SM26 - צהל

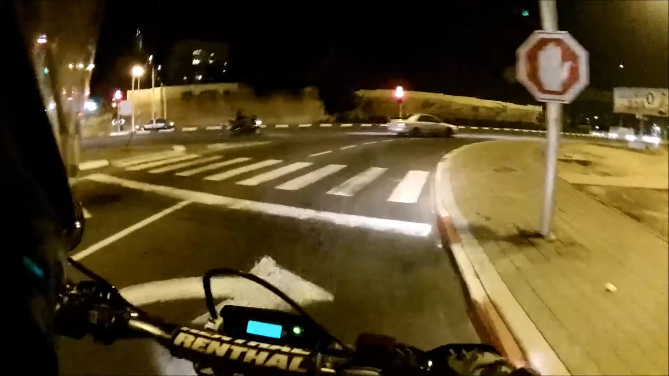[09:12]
ואז אומרים לי, היי, מה נשמע? אני עכשיו... אתם יודעים, נו, אתם יודעים לעשות את זה לבד, אתם לא צריכים ממש שאני אעזור לכם בזה. אז כן, זה חבר'ה. אופנוע. דיוק 390! איזה יופי! הוא פתאום החליט לעמוד. כאילו, לא יודע.
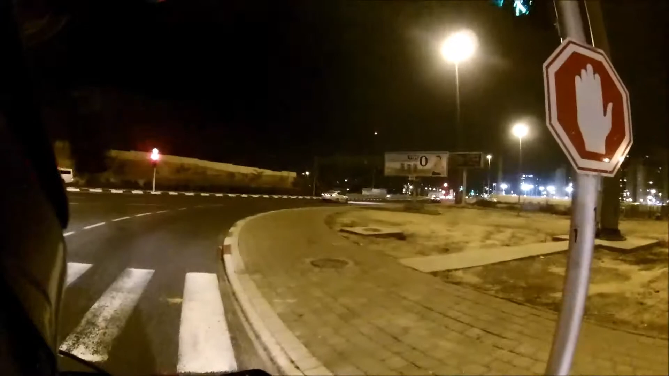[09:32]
תמיד כיף, תמיד נחמד. אז כן, וואי, מגרד לי באף. וואו, מגרד לי באף. היי, זה ימאה.